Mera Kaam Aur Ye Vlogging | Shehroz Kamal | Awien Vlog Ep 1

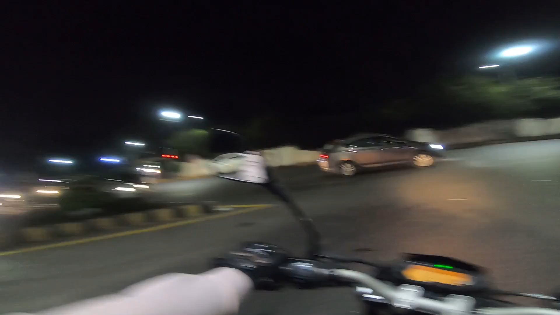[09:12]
यह सामने है गवर्नर हाउस और यहां से हो गया मैं वापस चलो अच्छा माल रोड की खासियत है की है यूजिली असल तो है यहां पे अच्छा में मिलते हैं